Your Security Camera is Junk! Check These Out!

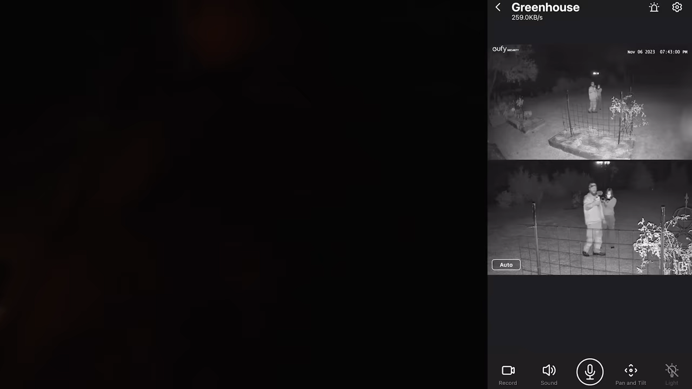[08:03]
Yeah, I wondered how well the AI tracking would work at night.